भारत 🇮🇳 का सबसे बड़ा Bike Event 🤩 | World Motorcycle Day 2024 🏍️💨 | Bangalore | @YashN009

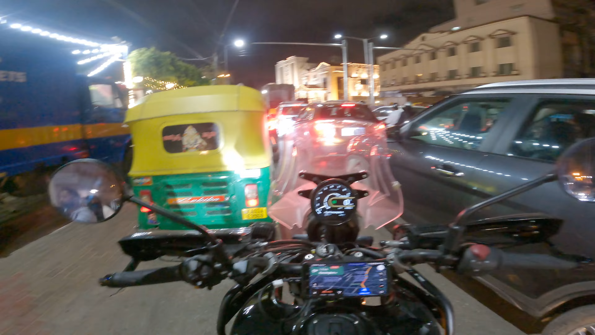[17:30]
प्रोफेशनल्स थे अपने काम में इसलिए. बट आप लोग बिल्कुल घर पे ऐसा कुछ करना नहीं या फिर बाहर रास्ते में भी ऐसा कुछ करना नहीं. ठीक है अच्छे लक है यार हमारे. देखो सिग्नल जोन से भी सिग्नल पे जा रहे हैं सारे ग्रीन ही निकल रहे हैं.
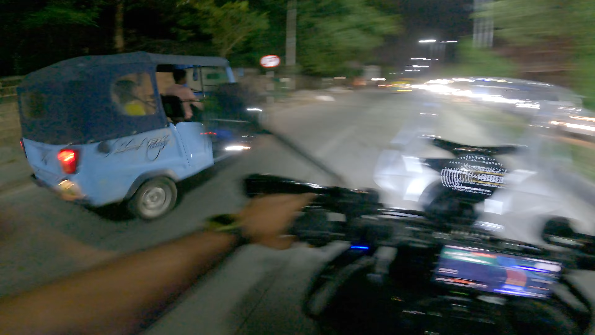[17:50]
ओ वाओ और एकदम खूबसूरत रास्ता है ये वाला.
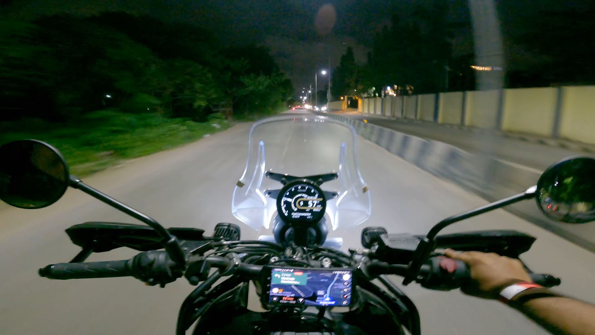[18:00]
पूरी ग्रीनरी है लेफ्ट एंड राइट साइड. और एक नंबर ठंडक है. अभी टेम्परेचर हो गया 28 और हमारी लाइट एच जे जी की लाइट एक नंबर परफॉर्मेंस दे रही है यार अंधेरे में. वैसे तो अभी स्ट्रीट लाइट है बट कुछ कुछ पेच में नहीं है स्ट्रीट लाइट इसलिए मैंने ऑन ही रखी है. ये है 8:40.